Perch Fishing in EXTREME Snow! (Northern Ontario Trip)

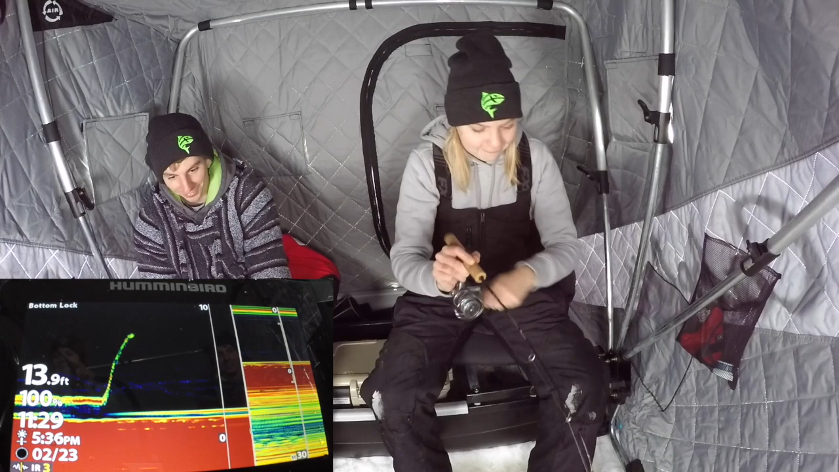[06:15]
On screen: depth 13.9 ft
They're fired up right now, dude. They love that spoon. The bead.